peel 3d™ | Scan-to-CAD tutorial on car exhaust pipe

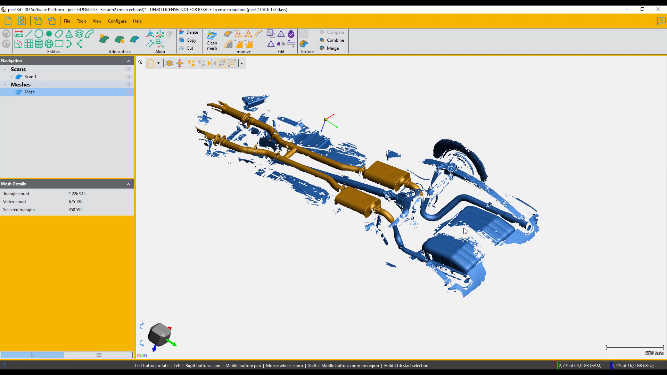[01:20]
First post-treatment step clean the mesh and keep only what we need now Now it's time to use Peel 2 CAD toolbox to extract all the important geometrical entities we'll be needing.
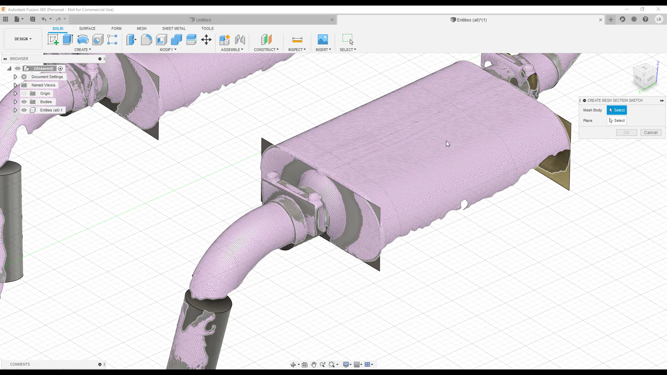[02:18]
To create these cross sections you see here we're using the plane we saved earlier in Peel 2 CAD.